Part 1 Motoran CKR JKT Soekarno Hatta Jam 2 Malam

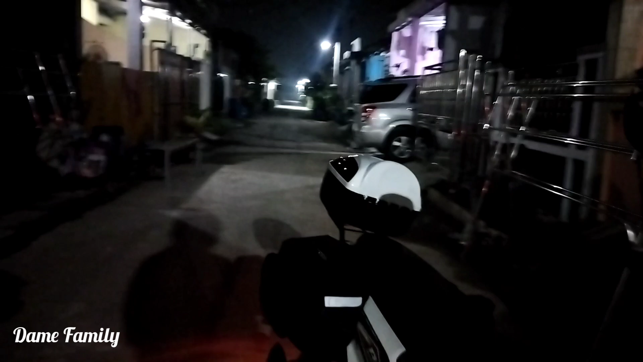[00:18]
naik motor sampai ke ke Bandara Soekarno-Hatta habis itu langsung
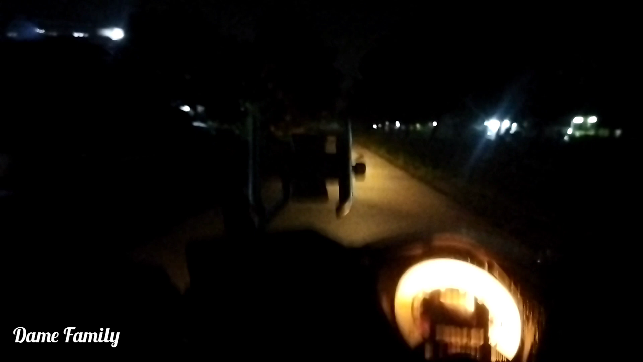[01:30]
nggak tidur jadi akhirnya ini tadi gue begadang mudah-mudahan nggak capek di jalan nanti ya ini
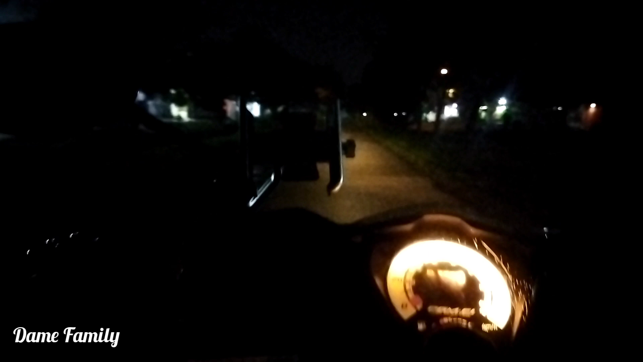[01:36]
jam 2 coy sepi banget jalanan sangat mantap untuk riding
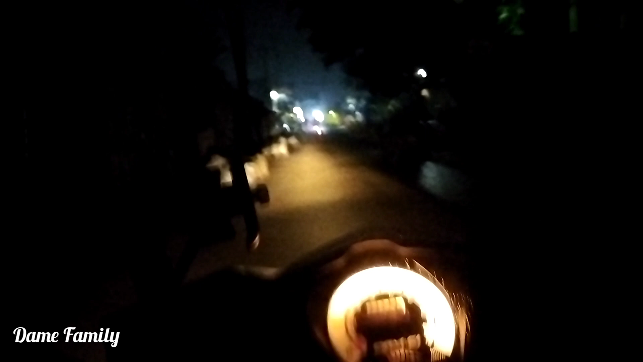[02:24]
sorry lewat sini nggak enak kita lewat jalan gede aja
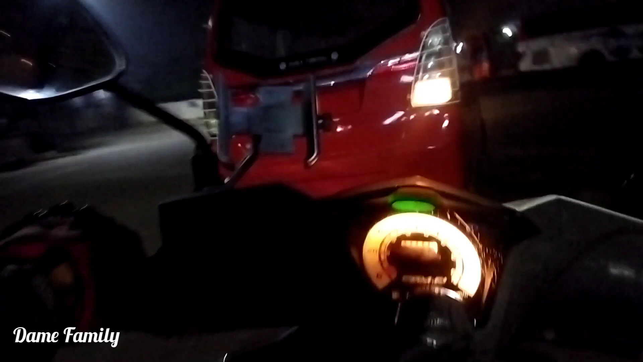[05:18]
di jalur pantura ini kayaknya gak ada setinya ya ini jam 2 aja
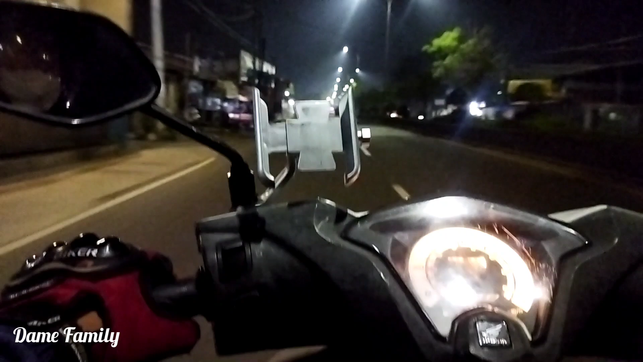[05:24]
masih terbilang rame ya kirain cuma 1-2 yang lewat tapi banyak ternyata disini oke jadi jalannya cuma kayak gini aja nanti kalau udah sampai agak perkotaan gitu gue rekam lagi ya soalnya ini sangat ya malah cuma kayak gini aja gak ada pemandangan yang bagus oke teman-teman lanjut nanti nah oke guys
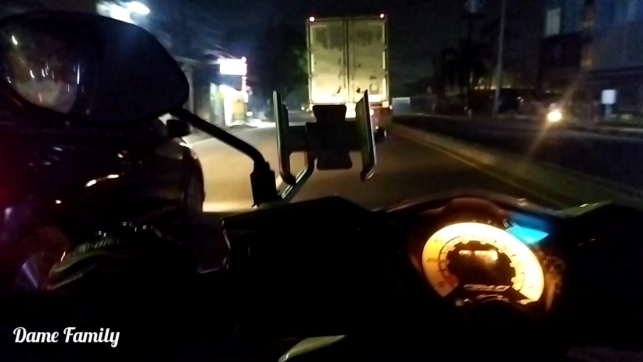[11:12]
dan gak macet karena malam hari permisi ya